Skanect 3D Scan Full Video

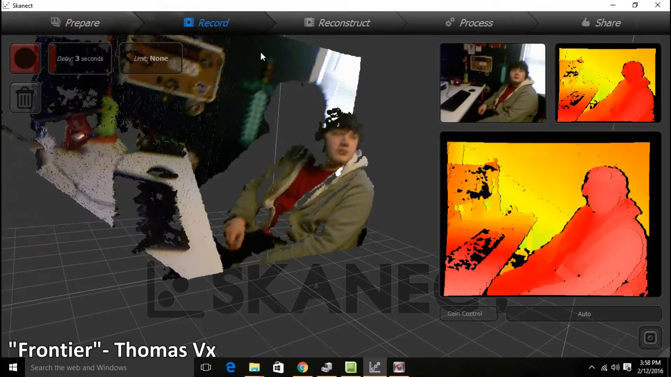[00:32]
Hello. Hello. Um, kind of weird.
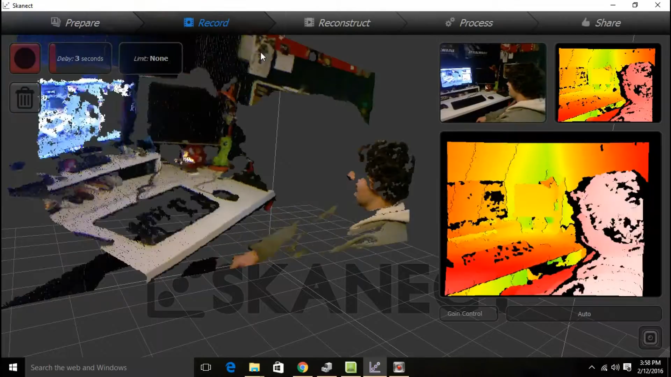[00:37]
Yeah, this is our first 3D, or one of our first 3D scans we're doing.
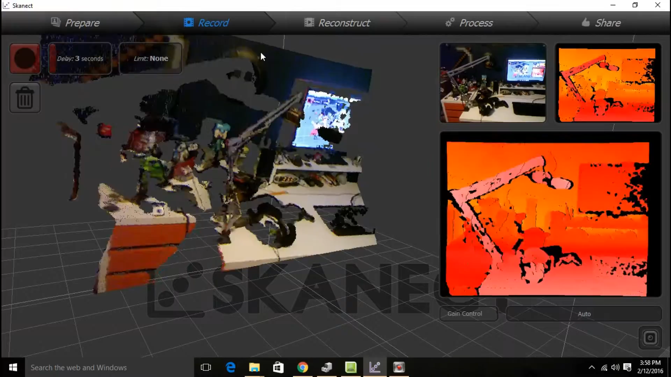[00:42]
We just did me, and, uh, we wanna try to get Mr. Happy Man here.
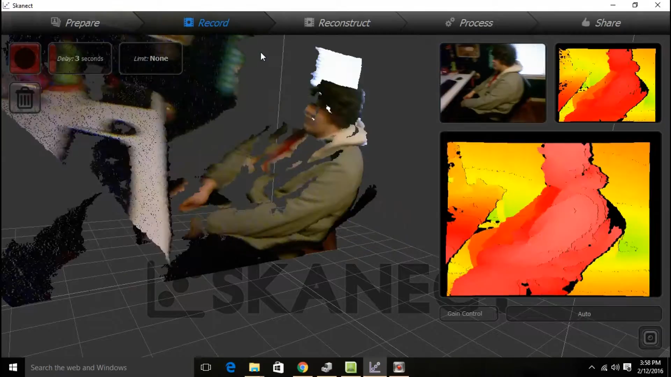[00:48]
Now, the pro, hold on. The problem is right now, the range is too large, so, like, the back of the wall right here is the problem.
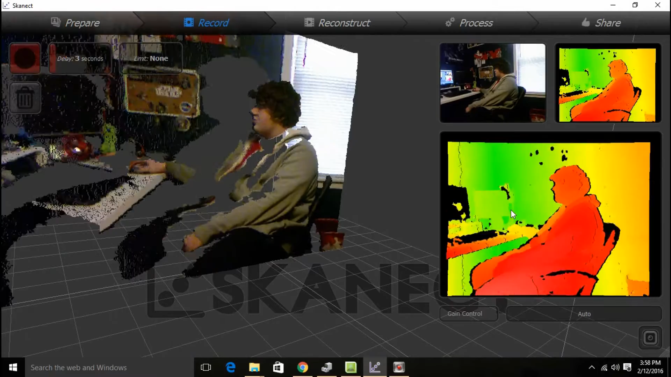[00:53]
Yeah, that's a good point. We should turn it back down again. Yeah. I had to prepare new.
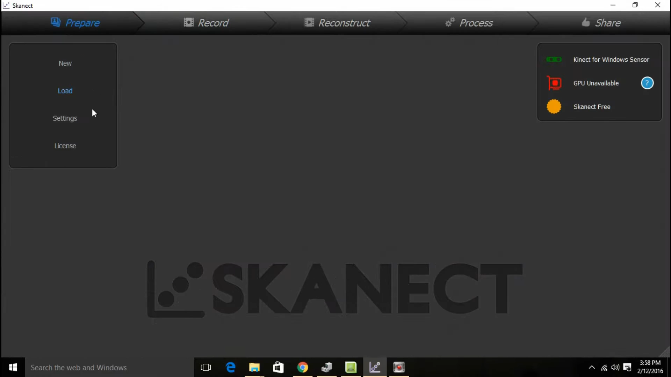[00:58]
No, new. No, no button, no. No. Okay, change it to, like, that good, that good.
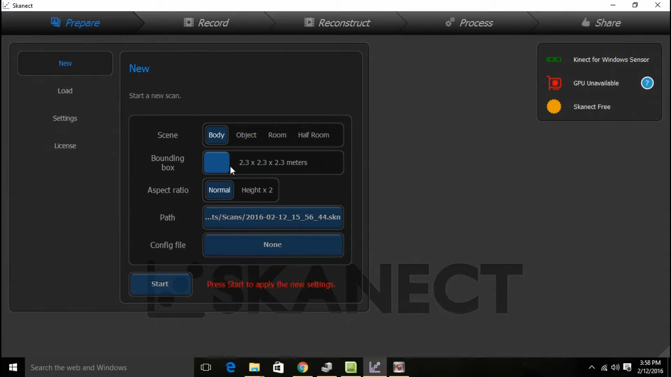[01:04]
Okay, so, now, now I'm in the green.
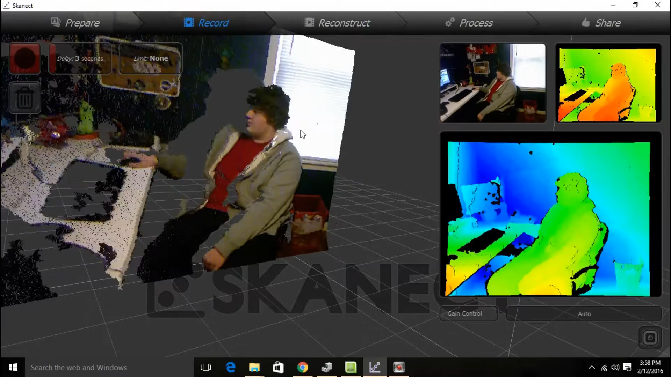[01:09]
Oh, we're still getting a lot of you. Hold on, hold on. Hold on.
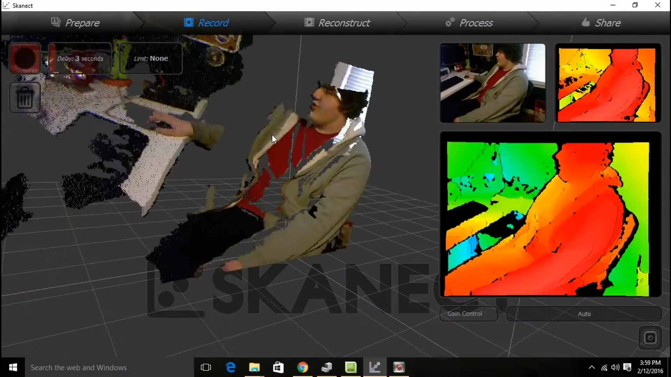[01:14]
Where's the other half of my face?
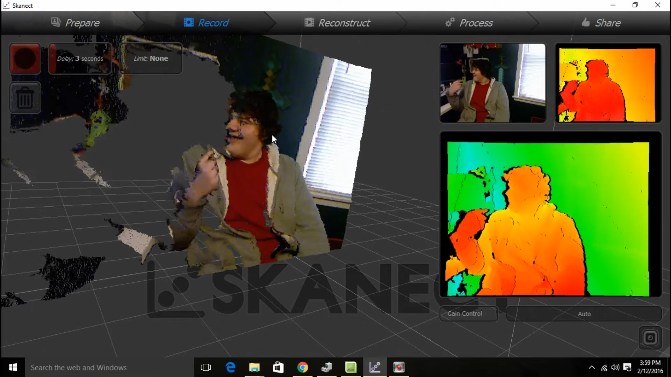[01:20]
Half of my face is missing. Because the camera's facing this way. You have to go this way to see the other half of your face. Oh, my gosh. Oh, my gosh. I know. You're in 3D space.
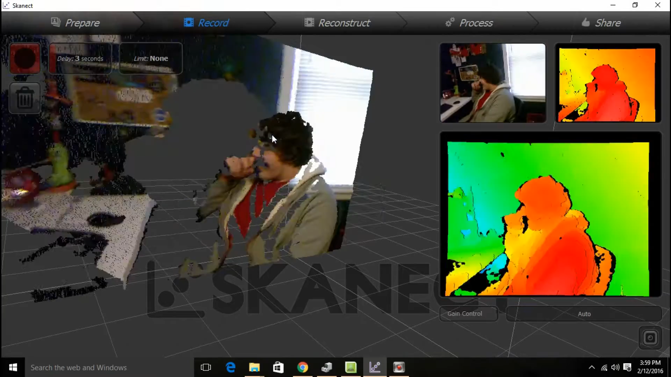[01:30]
And now the people can see what I look like in 3D. I'll have to rotate this back so I can see it from the straight view.
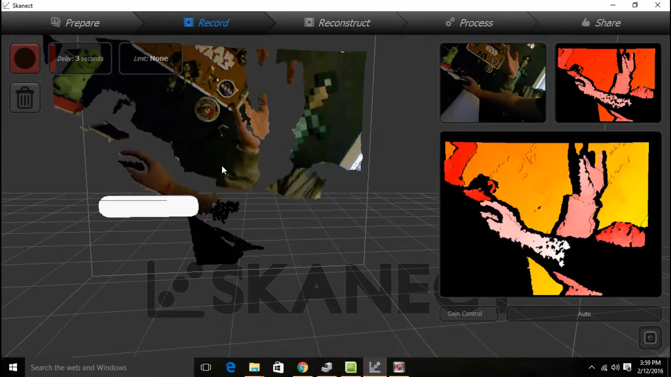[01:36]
There we go. So, this is 3D mode.
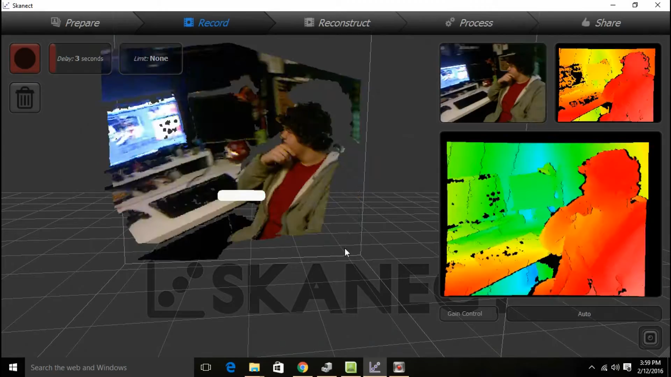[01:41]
This is what I look like in 3D. Do you want to move into the middle of the space? What? Can you move into the middle of the space?
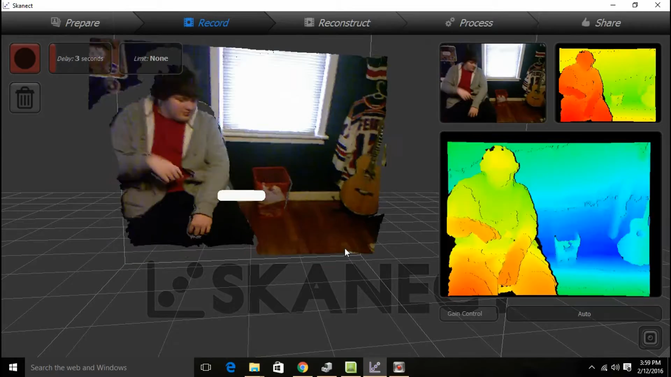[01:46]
Yeah. So then I'll just rotate, right? Yeah, you might want to lock the chair straight up.
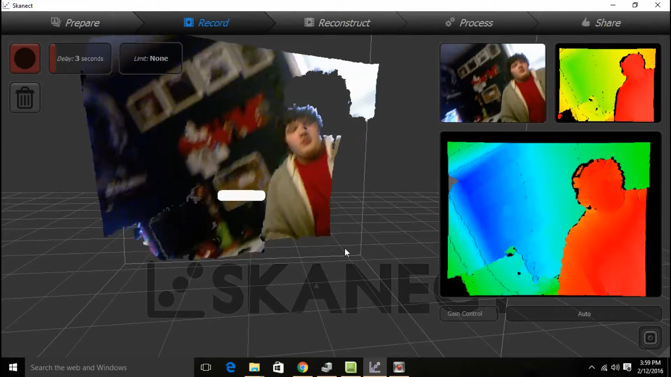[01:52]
There we go. That's perfect. Yeah. Get in the background.
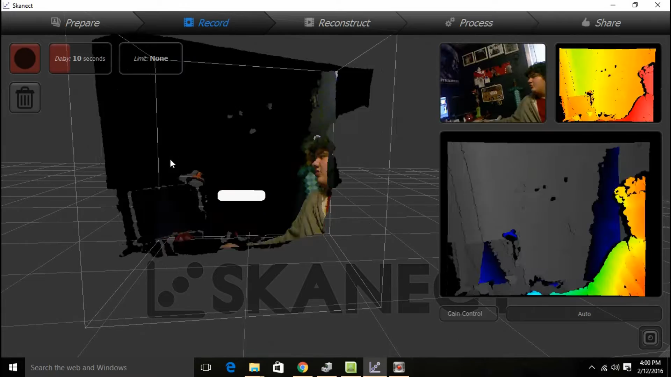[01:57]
Hit the start button and get in your spot. You can move a little bit faster too if you want. We have a pretty quick view.
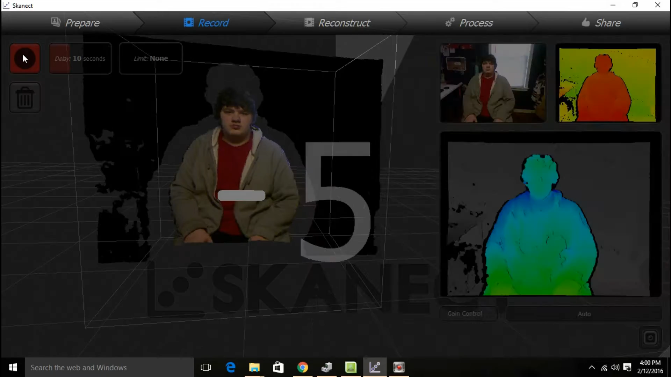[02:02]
Actually, it's getting me. Hi. Okay, we're back.
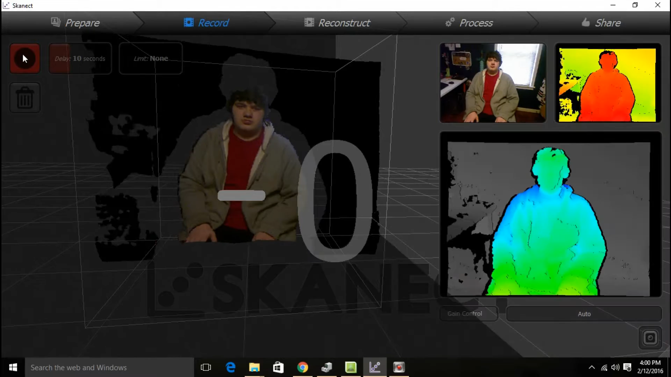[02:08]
Okay, here we go. Got a rotate.
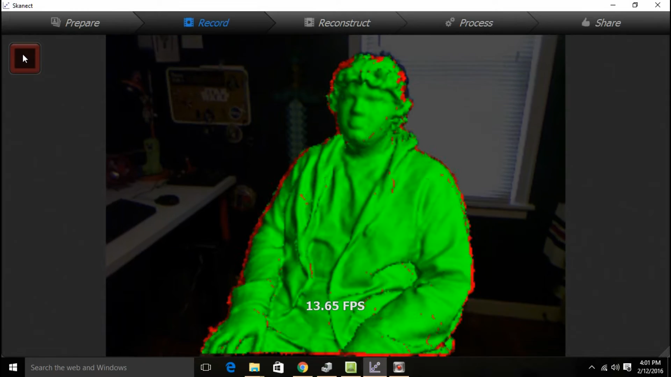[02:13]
Getting a little bit of the depth there, but hopefully that'll get rid of the spells.
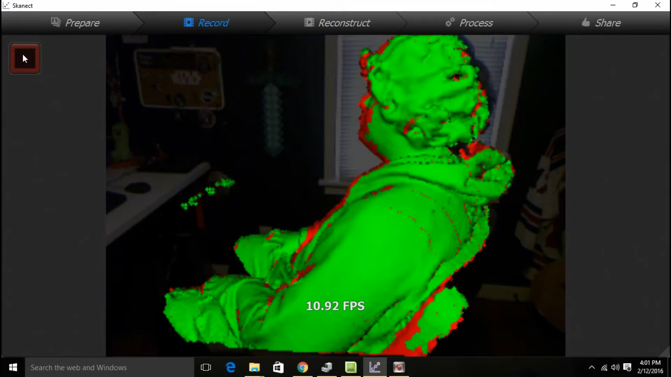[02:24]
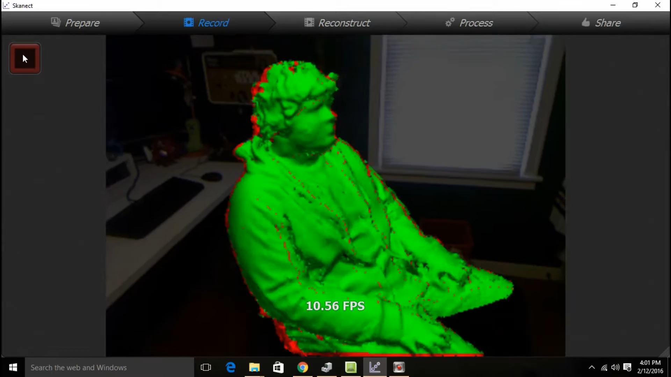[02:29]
Ah, sit still for a second.
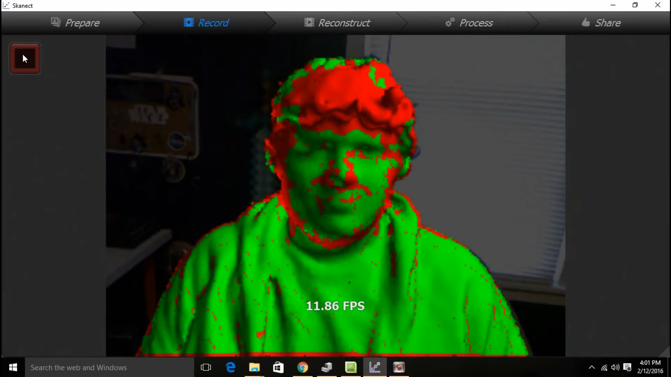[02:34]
Oh, it gets depth too. Oh, it's my own. Dang it. Who cares? It's blurry. I don't even know.
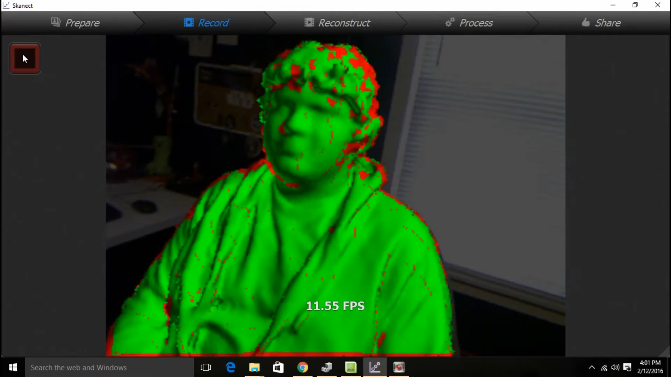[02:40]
Just make sure we get all the details we need. I can go to the top of the headpiece. Oh, gosh.
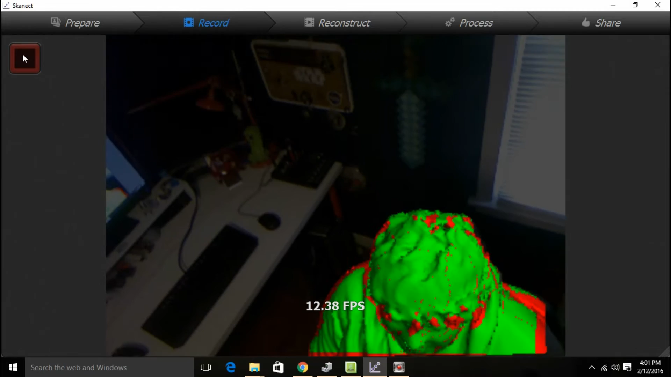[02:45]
Okay. Um. Okay. Oh, oh, oh. We're good. I got it. I got it.
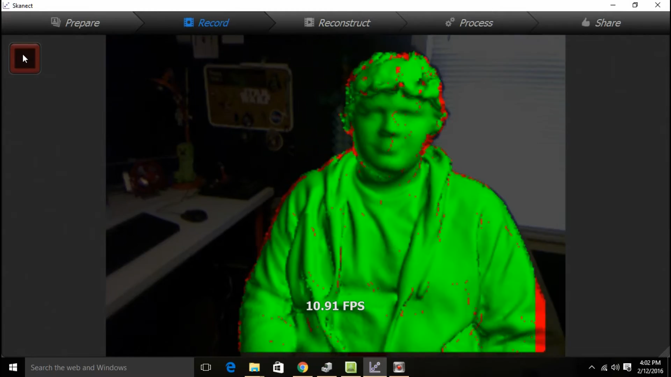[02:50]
Okay, we're back in track. Um, can you do one more rotate? Go a little faster. Just go.
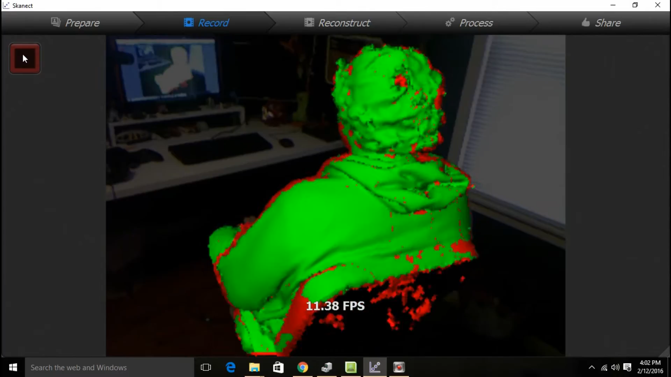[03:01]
Okay.
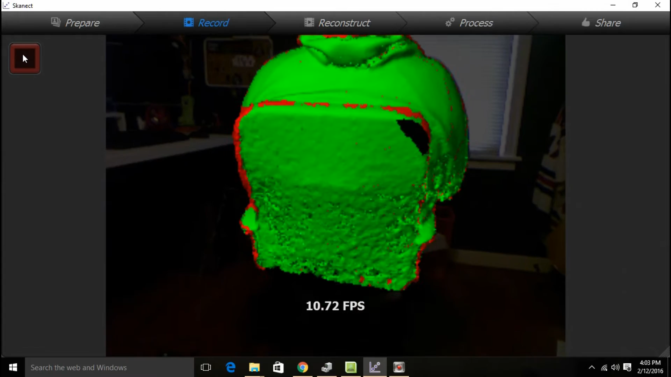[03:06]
Oh, this is amazing. Okay, rotate.